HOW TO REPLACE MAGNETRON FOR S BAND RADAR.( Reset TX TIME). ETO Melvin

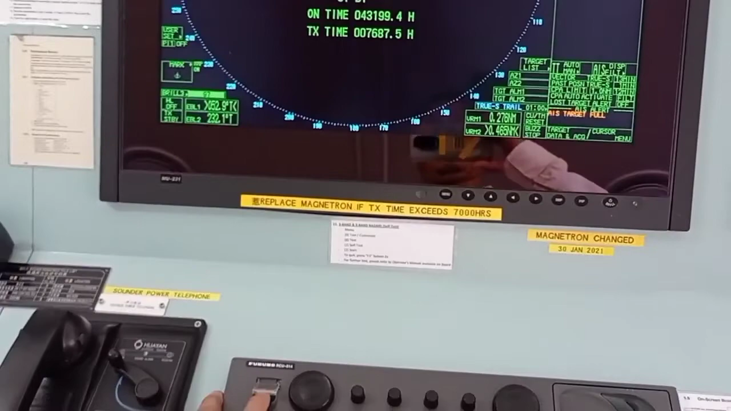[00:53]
and the transmit time running hours, so in the monitor, then power shut down.
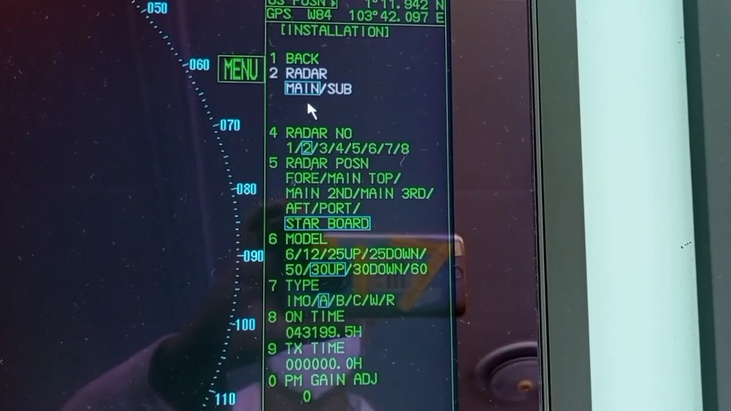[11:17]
select installation enter now go to
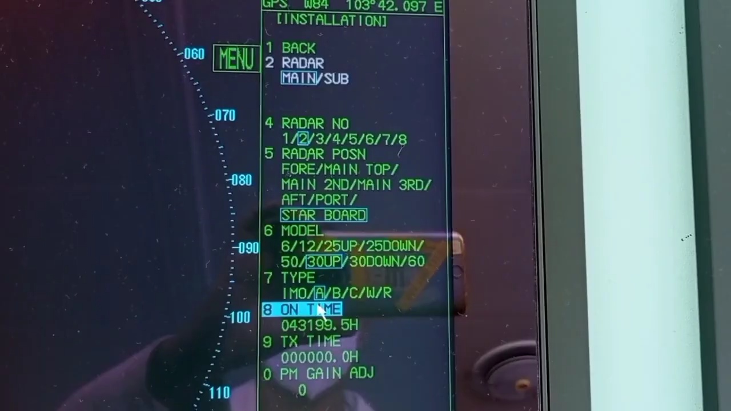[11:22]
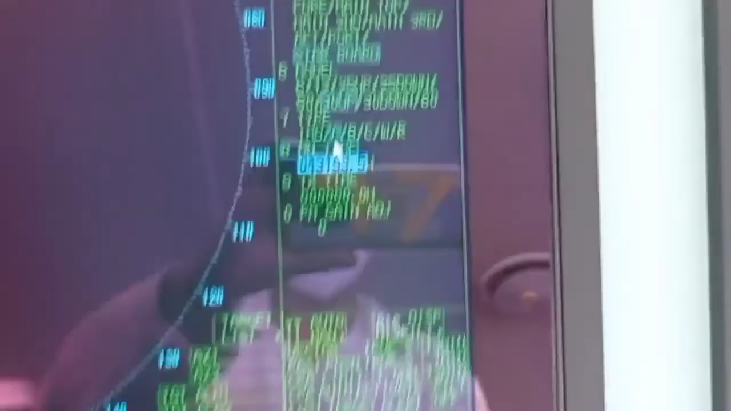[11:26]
transmit time as you can see now